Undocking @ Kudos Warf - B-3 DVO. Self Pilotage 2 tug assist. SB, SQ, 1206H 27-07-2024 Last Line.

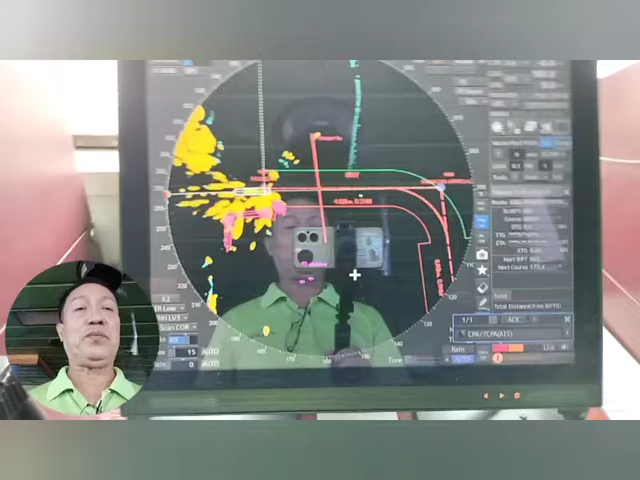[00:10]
This time we are preparing for departure Codus Warp, Davao.
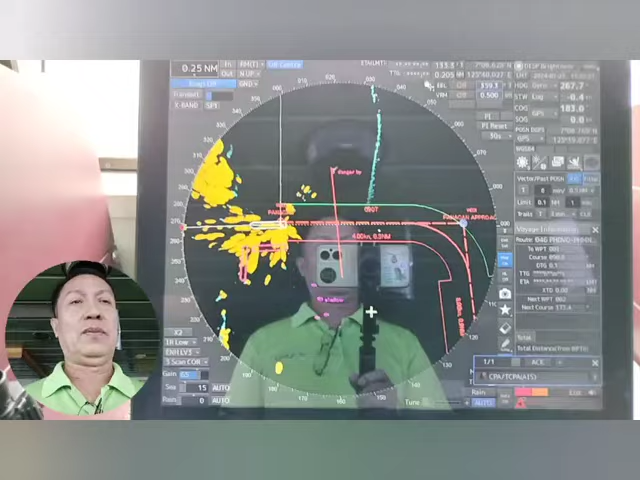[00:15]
Yeah, this is our vessel situation.
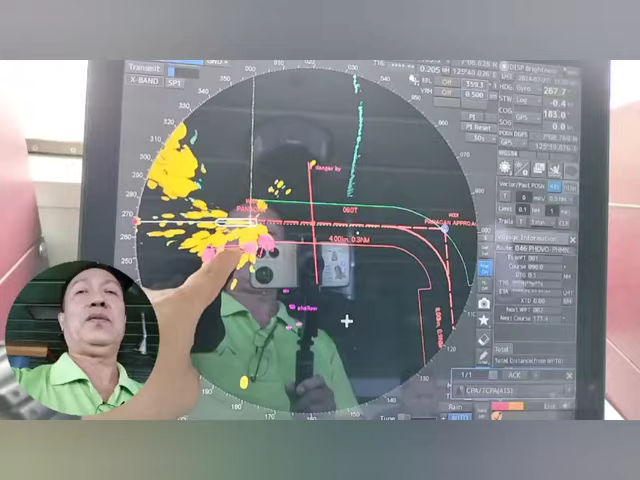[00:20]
We have other vessel here in berth 1.
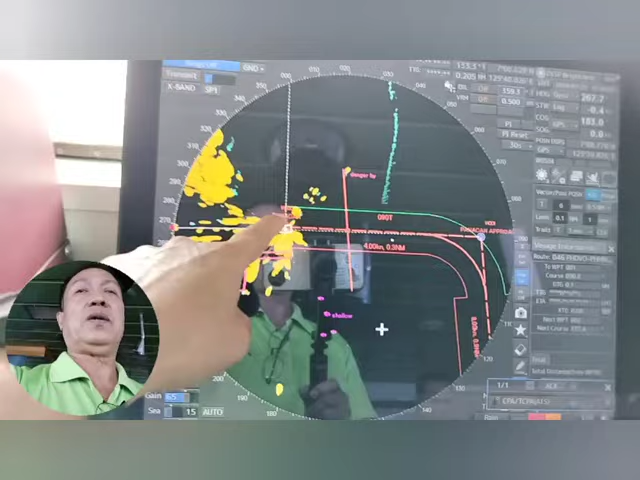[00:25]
We have their ferry boat on a starboard bow.